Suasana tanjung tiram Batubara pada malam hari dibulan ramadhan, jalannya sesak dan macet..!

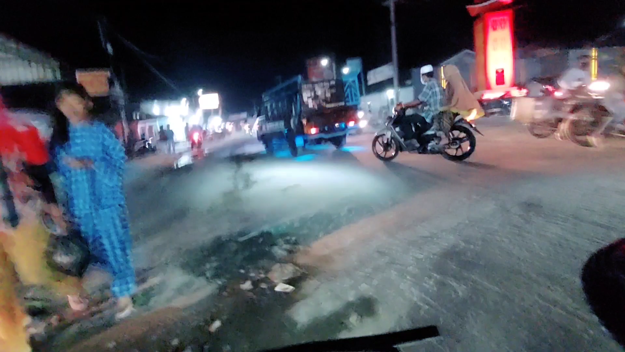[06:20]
Kalau belok ke kanan itu pergi ke arah Pantai Sejarah ataupun Pantai Bunga. Boleh juga ke arah Medan, tapi kalau kita lurus ambil itu ke Sebijangkar,
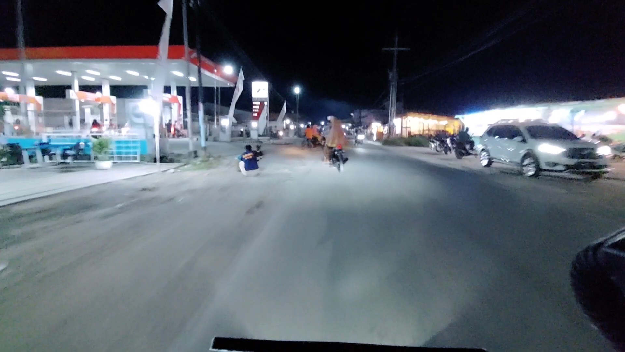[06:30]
ke arah Medan juga, ataupun ke arah Kisaran pun boleh ya, karena di sana nanti ada dapat lagi Simpang 4. Nah, sekarang aku sudah sampai di Pertamina, aku nak isi minyak nih.
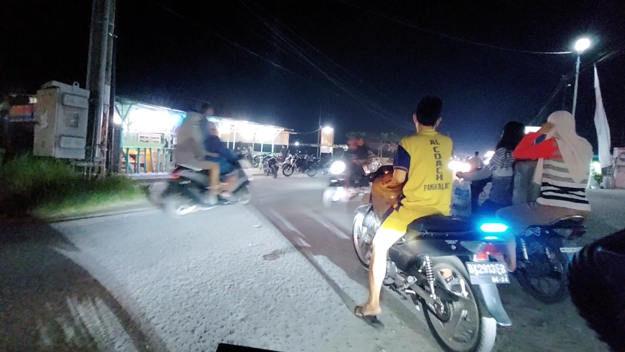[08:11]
Tadi hampir saja aku hampir melanggar guys ya, tapi tak laju lah motor aku, tak laju motor dia pun tak laju.
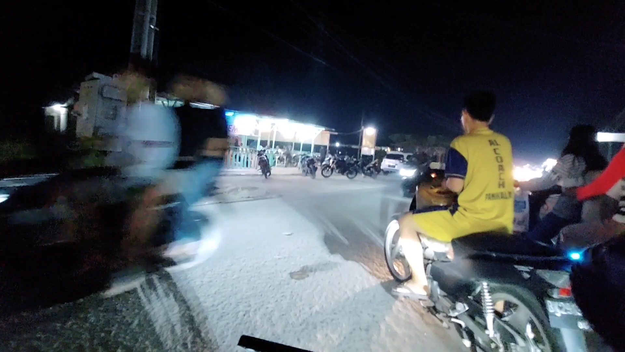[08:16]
Tapi kalau laju sama laju ini mungkin sudah apa lah ya, sudah tabrakan atau sudah melanggar. Nah, seperti inilah guys pada malam hari di Tanjung Tiram.
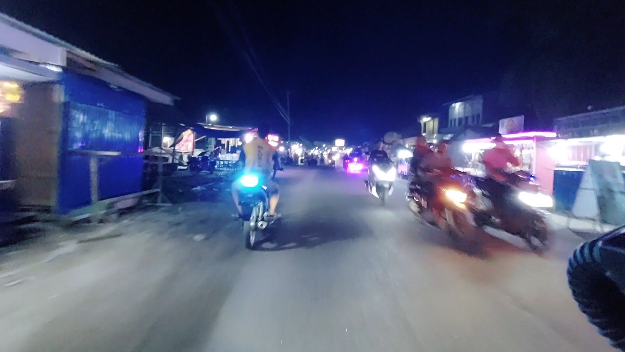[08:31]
Nah, ini memang banyak motor ya daripada kereta, karena kalau banyak kereta di sini mungkin tak boleh lalu. Pasal itu lah banyak orang pakai motor ya.
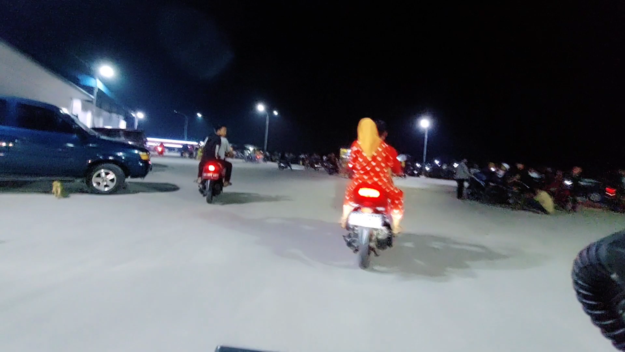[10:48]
Wow, ramai juga guys, orang naik-naik motor ya sambil memancing ikan.